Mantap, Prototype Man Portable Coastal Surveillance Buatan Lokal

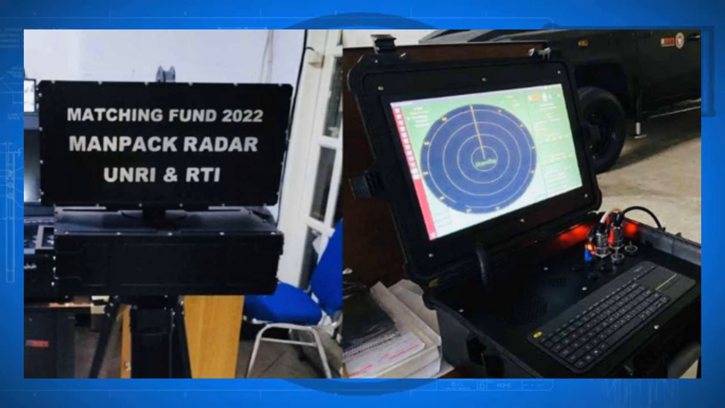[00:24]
berhasil menciptakan prototipe Man Portable Quastal Surveillance Prototipe MPSR tahap 2 diperkenalkan merupakan pengembangan dari penelitian sebelumnya
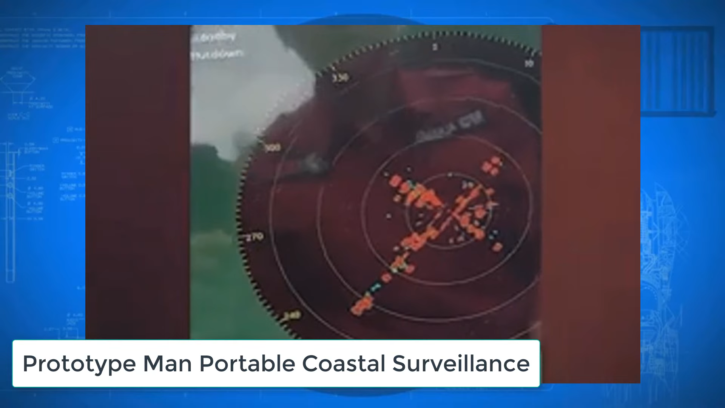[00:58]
Desain Man Portable Surveillance Radar diharapkan dapat dipongkar pasang di kendaraan
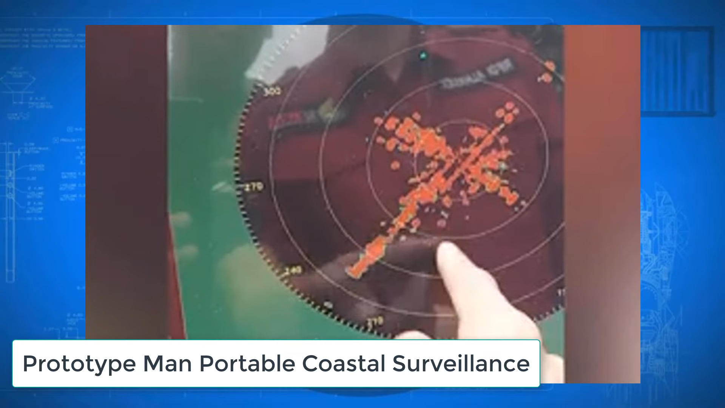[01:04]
Dimensi Man Portable Surveillance Radar kurang dari 50 cm dengan
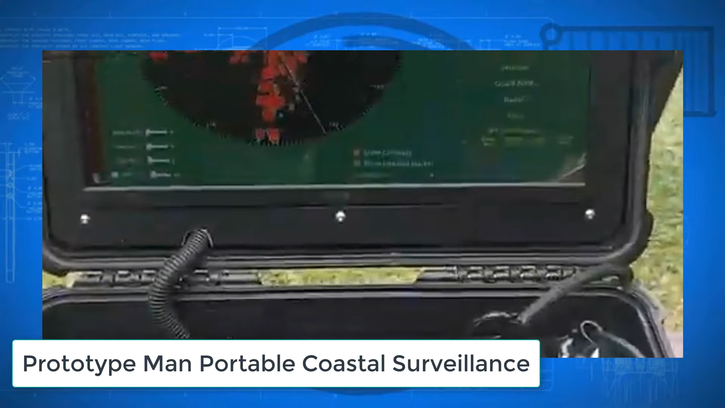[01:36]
Radar MPSR ini diperkirakan dapat mendeteksi objek dari jarak 40 km Dengan daya jangkau ini bergerakan kapal laut asing,